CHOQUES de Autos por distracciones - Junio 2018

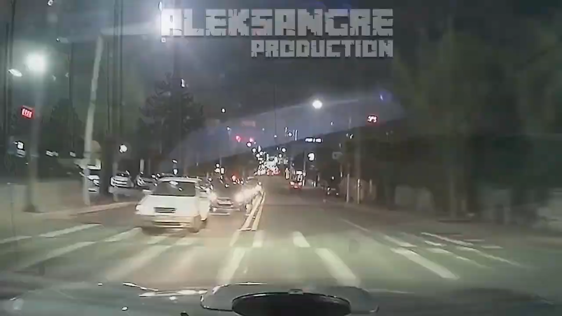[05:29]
le fue se le fue la moto aquí estamos de noche y mira mira
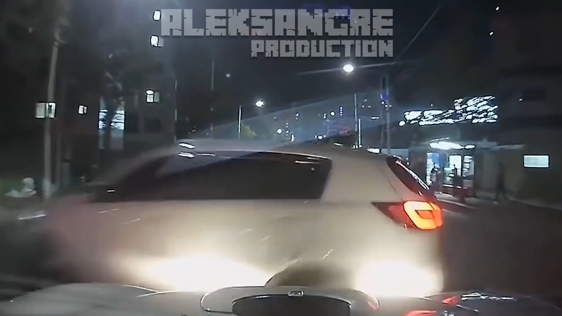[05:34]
claro la culpa de la violeta blanca que pasa no vio que venía un coche a toda velocidad
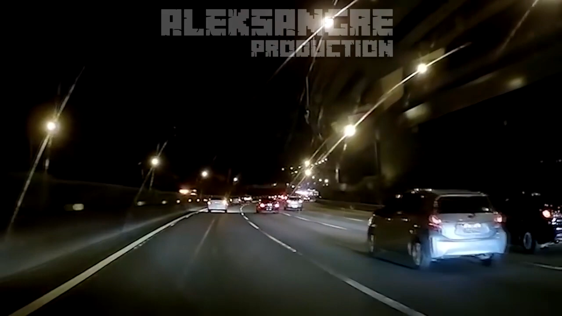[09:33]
Y al azul le ocasiona el accidente. Me da rabia los que ocasionan el accidente se van después. Mira, está blanco. ¡Uy! Dios. ¡Uy! Y ocasiona el accidente. Este azul también.
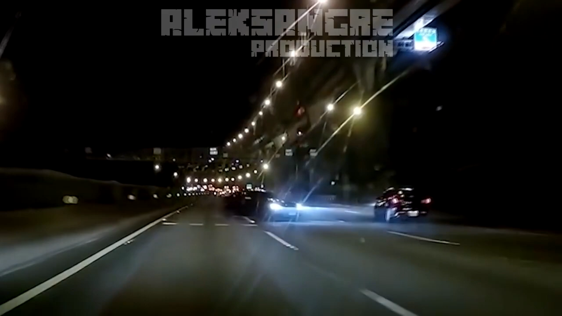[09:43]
Mira. Así que en la autopista hay que tener mucha, mucha precaución.
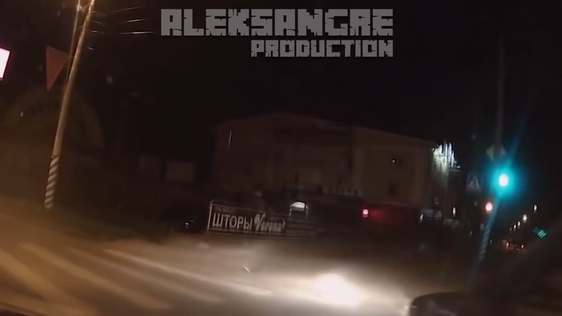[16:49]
Pero este tiene que bajar la velocidad. Aunque iba a buena velocidad. Yo creo que no iba tan rápido. Pero el gris. Ese que está delante.